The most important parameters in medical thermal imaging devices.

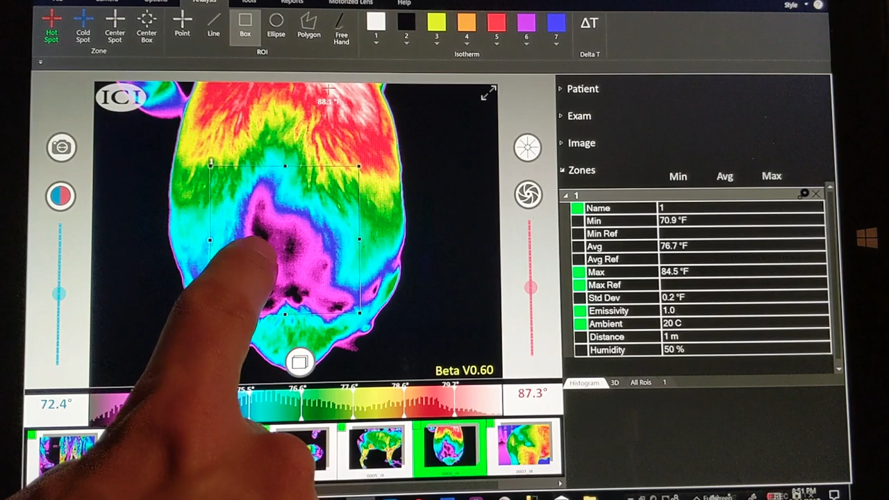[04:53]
On screen: max 84.5°F
You don't have to dig into the menu and go into a thousand different functions to
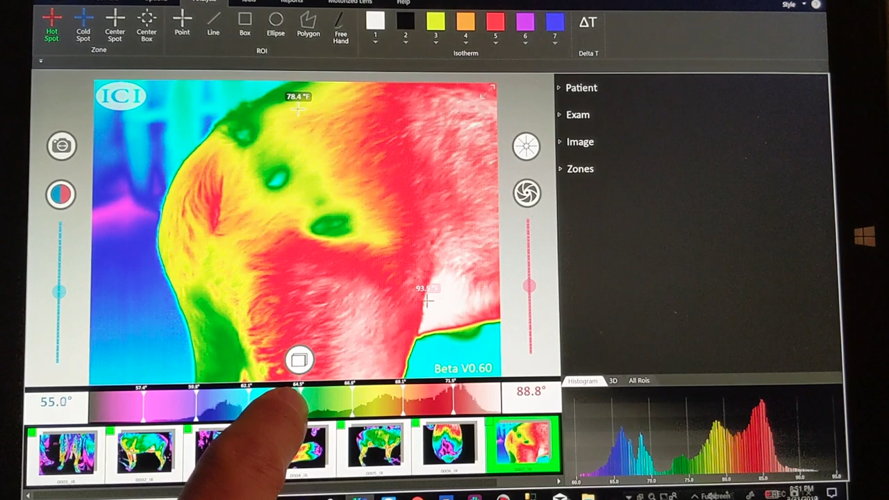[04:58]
be able to get data into and out of the camera. It's very important.